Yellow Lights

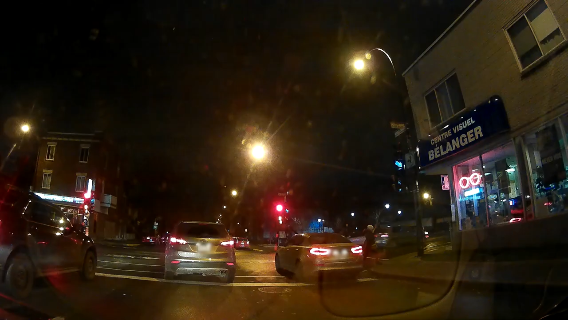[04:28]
light is when the light is already red and you run through it like this although this one